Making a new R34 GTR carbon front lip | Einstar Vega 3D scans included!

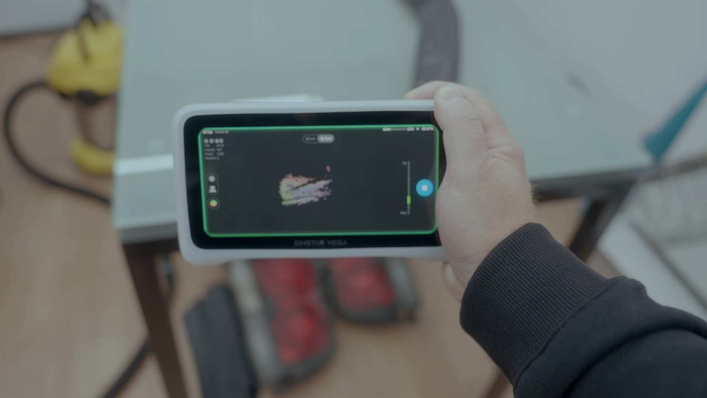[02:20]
after some testing i slightly adjusted some options and i
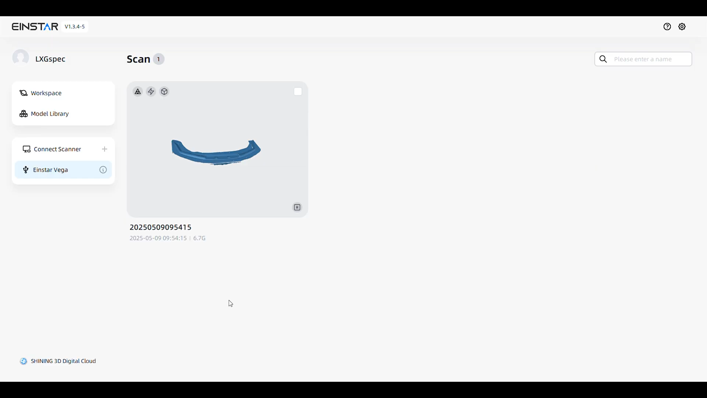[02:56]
however opted to do some more adjusting on the pc within the vegas own application starvision
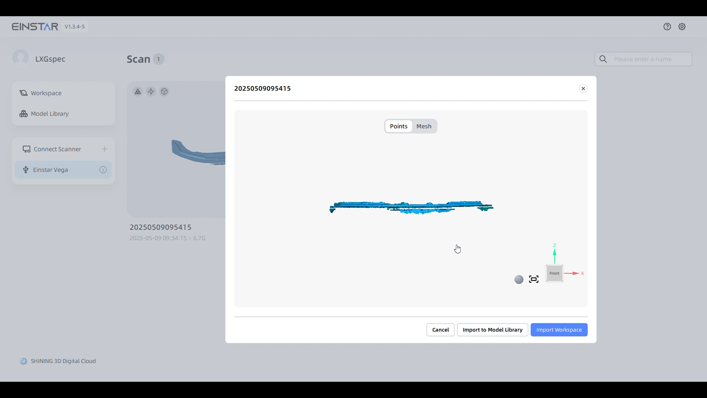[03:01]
as soon as you connect the vega to your pc it shows up in starvision and you can import your scans into a workspace
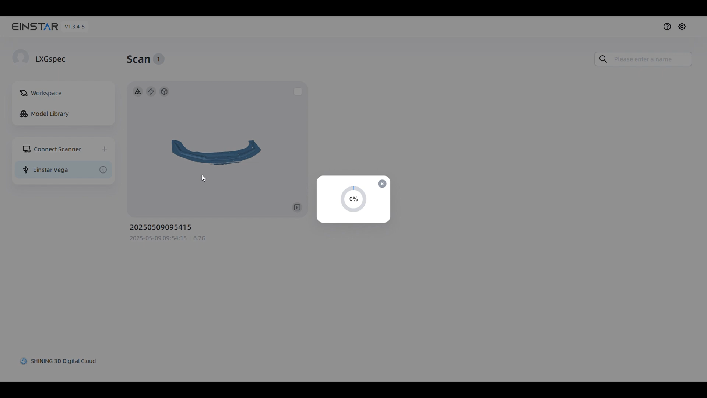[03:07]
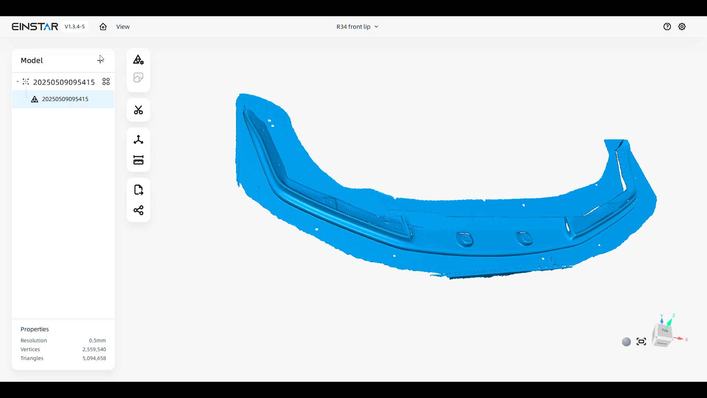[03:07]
there i trimmed my scan until i was happy with it and explored further options such as filling holes and smoothing your model
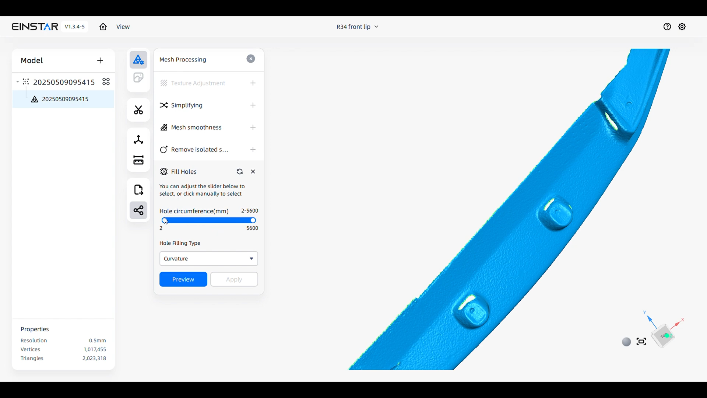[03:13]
however i didn't end up using smoothing
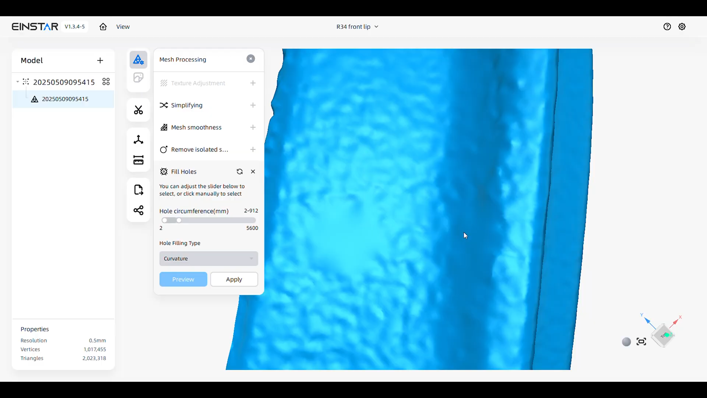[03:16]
because i want as accurate dimensions as